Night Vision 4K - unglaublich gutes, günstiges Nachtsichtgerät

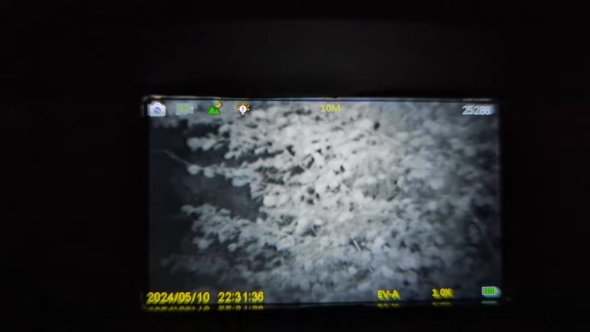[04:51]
Man hat gar nichts gesehen. Und in dem Moment, wo ich das Nachtsichtgerät einschalte, das ist jetzt Stufe 1, kann man alles wunderbar erkennen. Hier sind die Bäume, die hat man im ersten Teil bei der Tageslichtaufnahme auch noch gesehen, beziehungsweise auch gesehen.
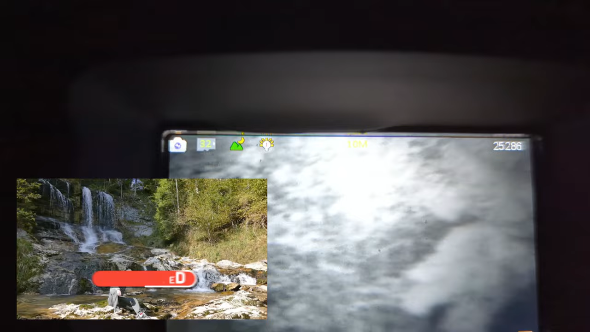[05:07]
Und ja, ihr seht es ja, man kann wirklich alles sehr gut erkennen.
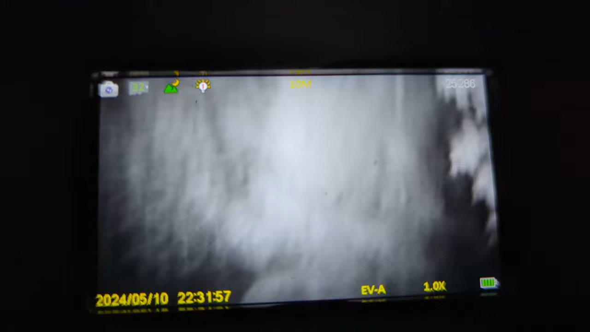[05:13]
Natürlich würden sich jetzt bewegende Objekte, wie zum Beispiel Menschen oder Tiere, noch etwas weiter hervorsetzen. Ihr habt es gerade gesehen, da ist so eine Mücke oder Motta oder irgendwas an dem Nachtsichtgerät vorbeigeflogen.
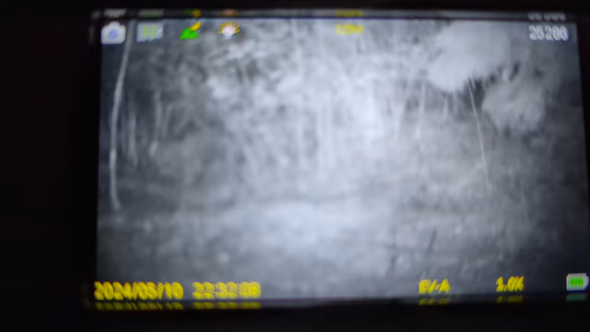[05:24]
Und die schimmern richtig weiß auf. Und ihr seht es ja, sobald ich das Display mal vor der Kamera wegnehme, ist es direkt stockfinster.
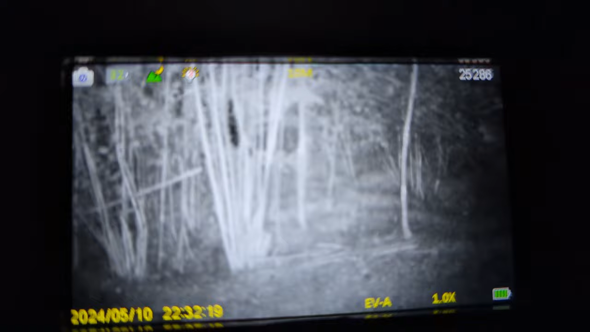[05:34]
Es war wirklich brutal dunkel.
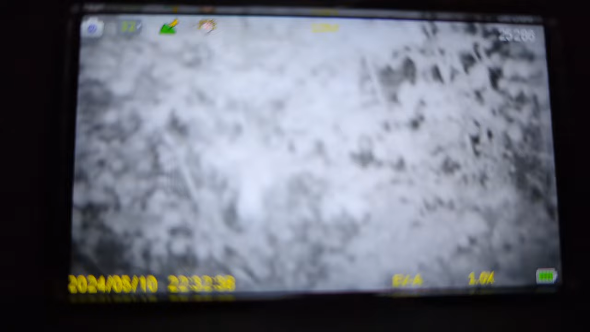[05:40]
Man konnte keine 20 Meter weit sehen. Und wenn ich auf die Standardeinstellung gehe, da wo ich die Tageslichtaufnahmen mitmache, sieht man auch, dass das Nachtsichtgerät einfach gar nichts erkennen würde.
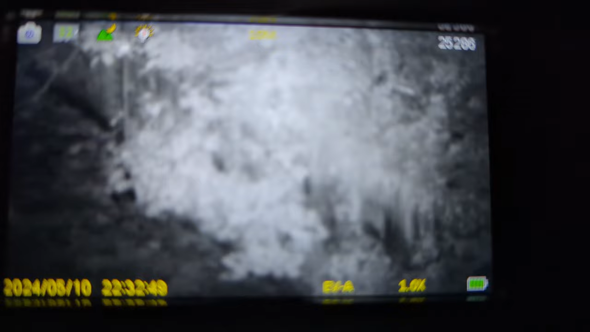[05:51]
Es funktioniert also auch nur dann, wenn man halt diese Nachtsichtfunktion einschaltet. Ergibt ja auch Sinn.
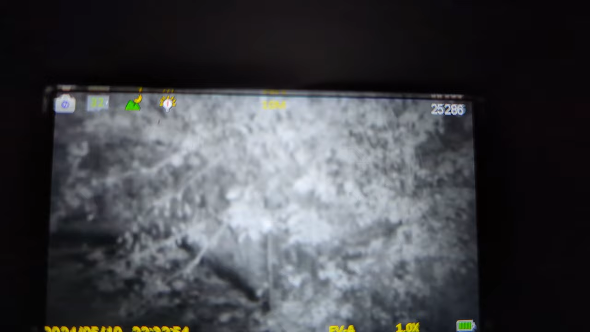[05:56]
Und interessant ist hierbei, dass das eben Stufe 1 ist, wo ich sagen würde, das ist bereits ausreichend.